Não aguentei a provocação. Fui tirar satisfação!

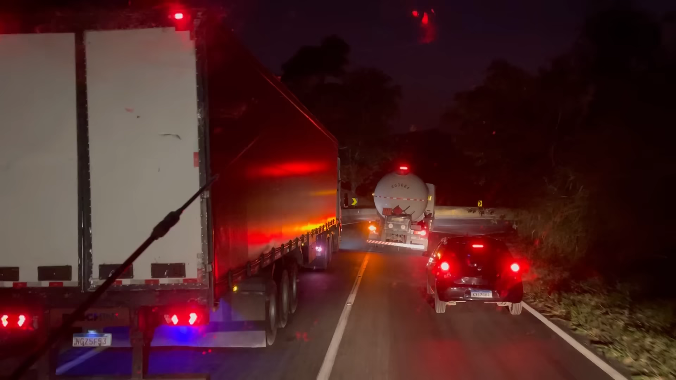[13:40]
Aqui é meio estreito o negócio, ó.
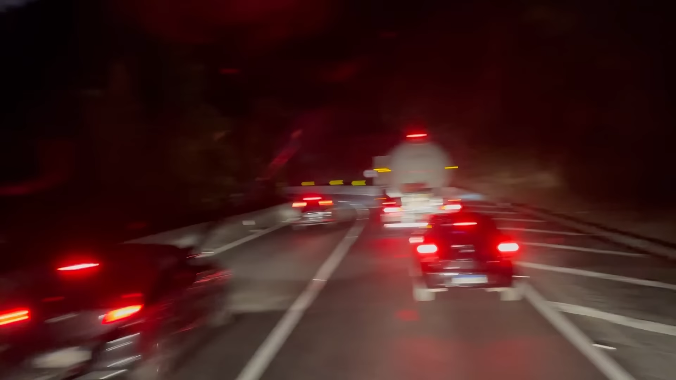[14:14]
Começando mais tchotinha aqui, né? Pensem a paisagem, gente. Que bonita, né? Que eu acho bonito. Apesar de que a noite vocês não conseguem ver quase nada, né? Mas tá um movimento, um movimento, gente.